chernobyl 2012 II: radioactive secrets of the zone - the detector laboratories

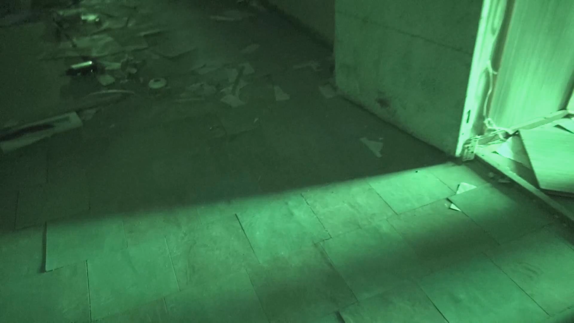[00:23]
Normal radiation levels, 0.2 microsievert power, even lower than the levels outside because this is still the Pripyat area. So the building does some good shielding, but let's see what we can find inside the building.
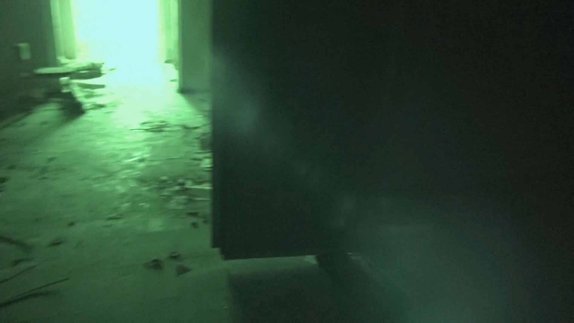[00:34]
Dark hallways, lots of papers on the floor here, random papers, let's check them out. What may they be? Something about fission, nuclear fission.
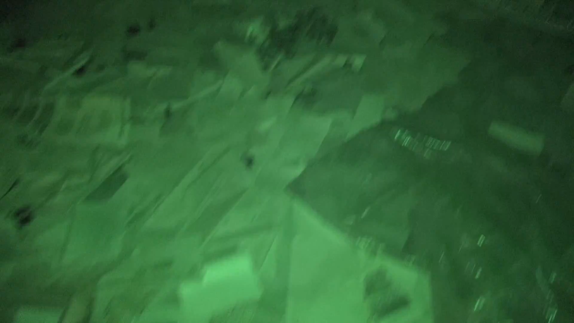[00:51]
What's this one? This one seems to be instructions on how to use protective equipment and or a Geiger counter. And that one, hey I have that one at home, that's why I found it so cool.
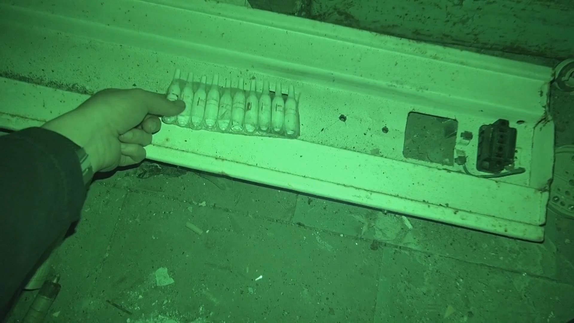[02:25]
Random stuff. What's that? I have no idea what that is.
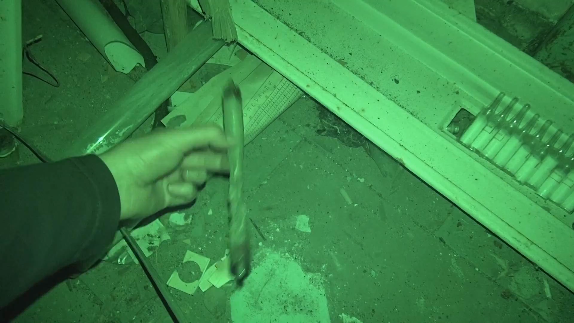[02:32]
You can see that's a gegamillitube, that has been just stomped on, which is kind of heartbreaking. And there's lots more stuff, which you just have to stomp on,
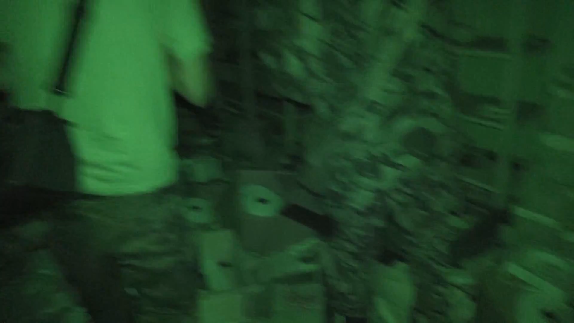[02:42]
I guess, because the whole place has been raided as it seems. So let's go in and see if there's anything of interest for us.
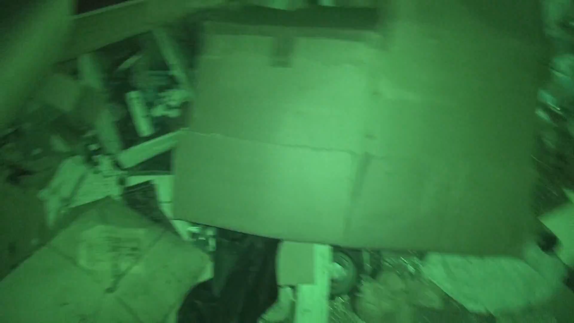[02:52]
Lots of random electronics. You really got to keep your eyes open in order to make out anything of interest. Some random electron tubes, something in that box over there.
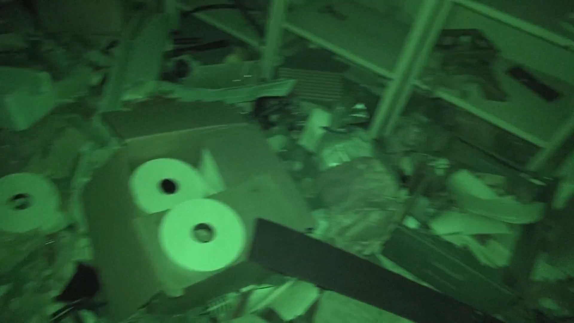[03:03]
Shelves. Wait, what's that in the middle? What's this thing? I think we know it. We've seen that before.
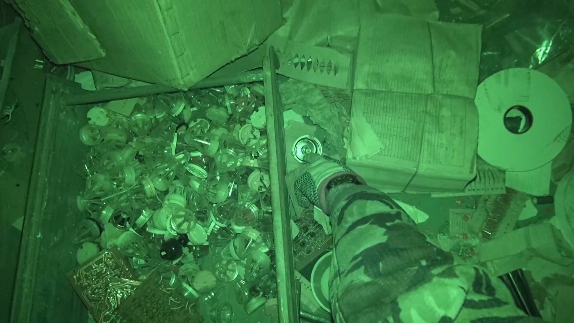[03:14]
Yep, that's one of the smoke detector sources.
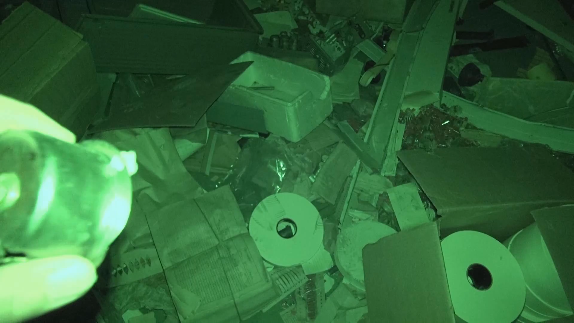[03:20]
That's just the plutonium source in there, just in the middle. And there seems to be the cover of that smoke detector. Yep, that's the cover.
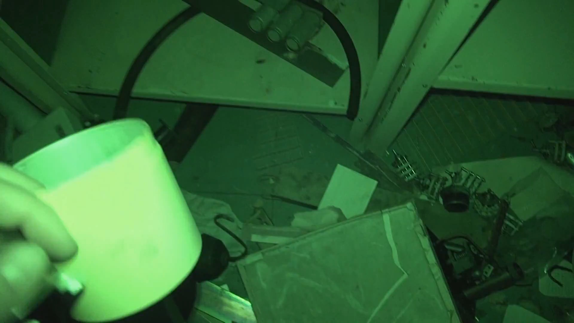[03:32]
So there's randomly plutonium scattered across the floor here.
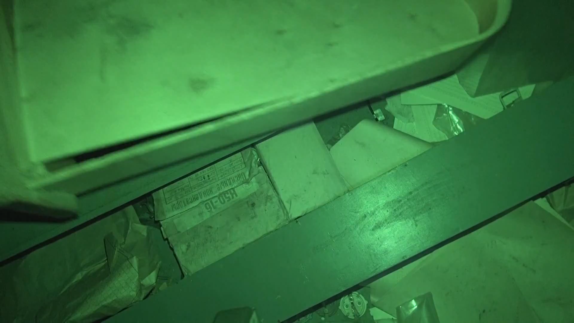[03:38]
That was interesting, I guess. What else do we have here? What are these boxes?
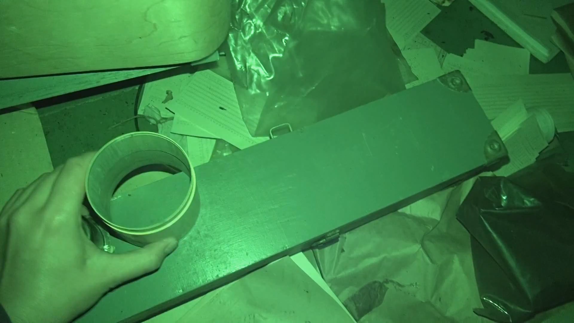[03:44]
Hmm, random electronic equipment. What's in this? Nothing.
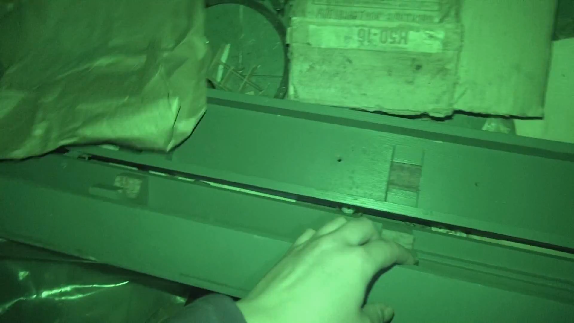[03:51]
Entirely nothing. But what used to be in there?
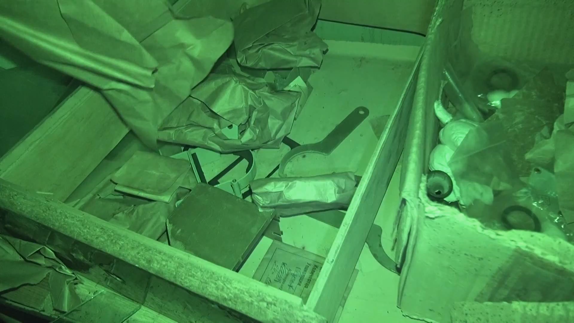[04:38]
All right, let's check out another room, I guess. Seems pretty empty. Not much on the floor here. Let's just walk in and see.
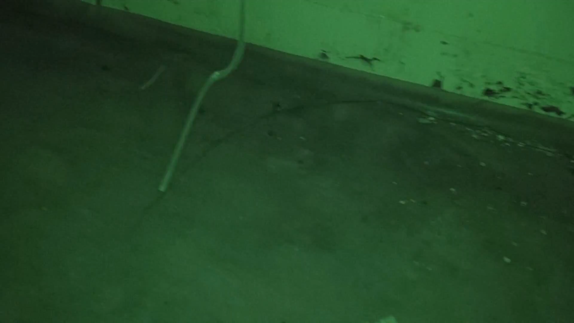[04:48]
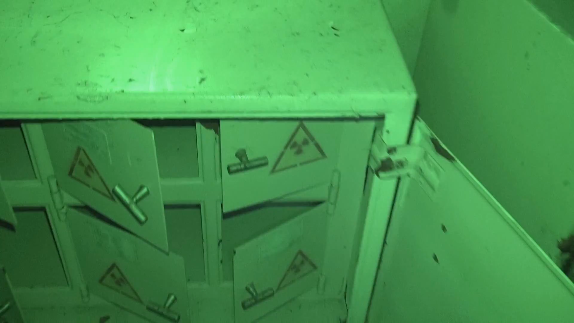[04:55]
Well, that seems to be a large ass radiation storage. Hmm.
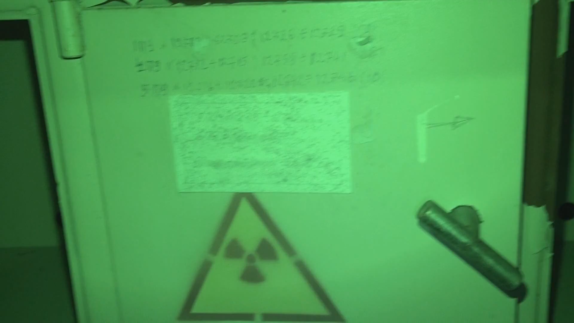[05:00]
What kind of sources do they have in there?
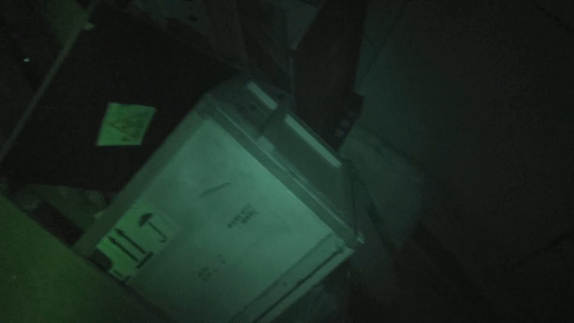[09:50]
Strange. Amongst this random junk, you all of a sudden find a box that says radioactive material. That's just, I don't know. But of course, you gotta check it out.
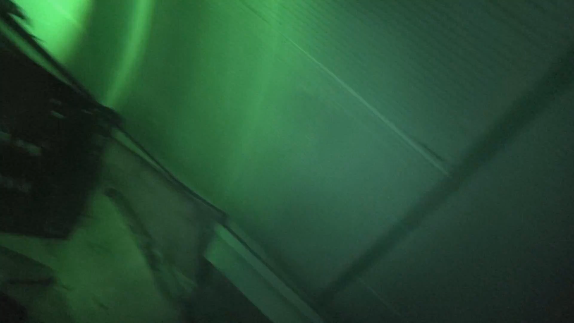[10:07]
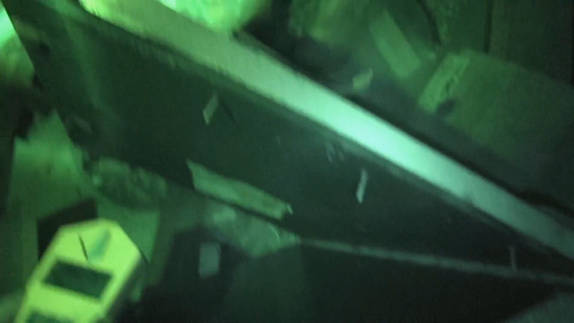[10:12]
Here you can see entirely normal readings on the Gamma Scout. 4.07 µC per hour. That's like, back at home. It's entirely normal. Nothing worrisome at all.
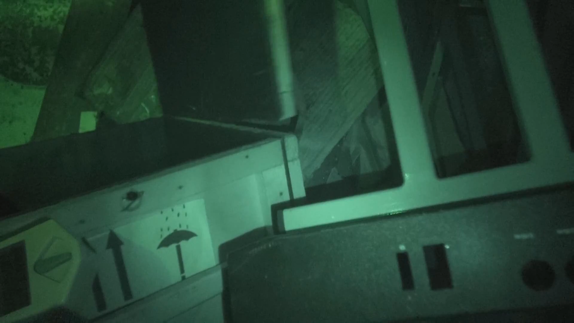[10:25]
And of course, the box is empty. What did you expect? Nothing in here.
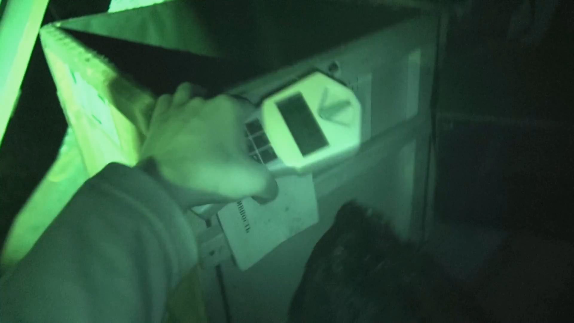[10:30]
Entirely nothing. Then again, the place looks raided, so that's not too surprising.
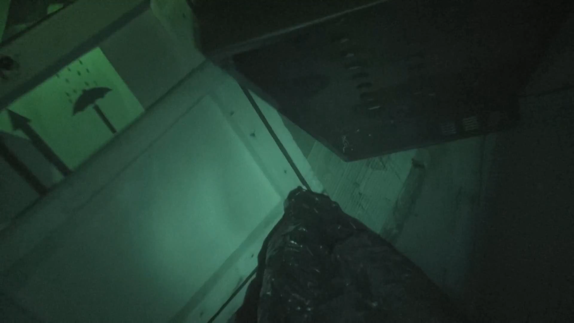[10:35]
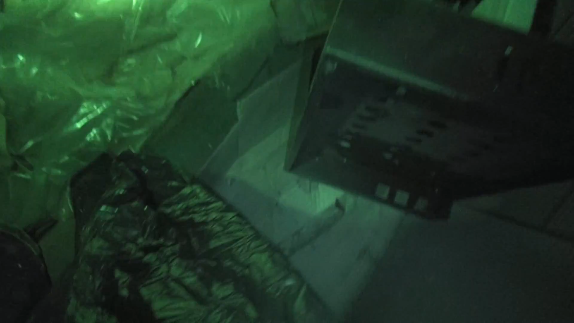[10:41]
Of course, I keep looking, just in case the sources are below the box or something.
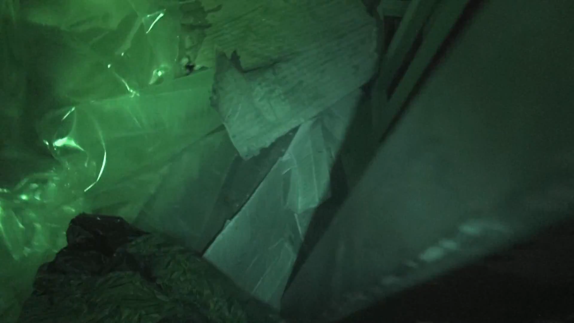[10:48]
But maybe the sources were of interest, so they were taken by people. I don't know. I have no idea what happened to the content of that box. So, let's see what else we can find. Endless amounts of paper in this room.